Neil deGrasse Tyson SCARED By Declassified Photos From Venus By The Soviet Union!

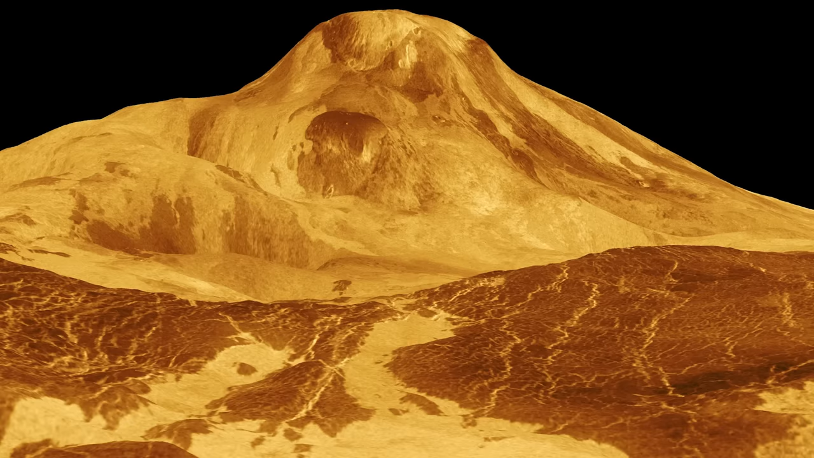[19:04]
The scars of past eruptions create a hauntingly beautiful scene visible in these images.